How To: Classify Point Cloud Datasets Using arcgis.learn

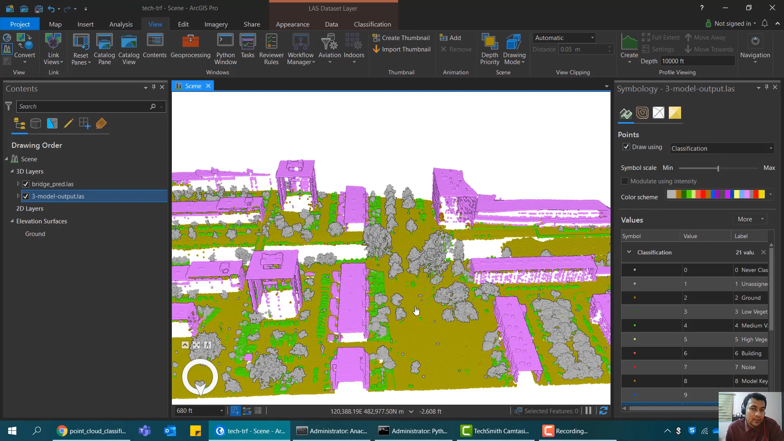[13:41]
ground and buildings and trees and i skipped the everything else class code so in that way what happens is that we get the best what the model could offer let's talk about the third functionality of preserve classes preserve classes can be used to preserve the classes in the input file and those points which belong to those classes and will not be touched during production so this can be used to control the noise and it can also be used to preserve or update the classes in old data set so let's just say that this is an old data
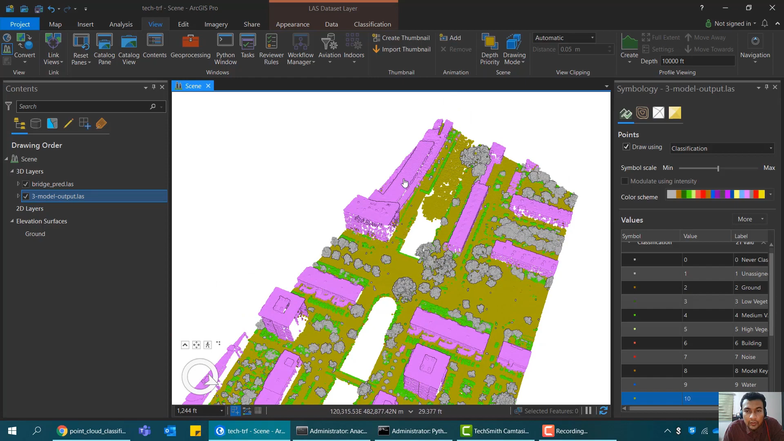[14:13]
set where we have these particular classes which are very accurate but we also want to further differentiate between cars and low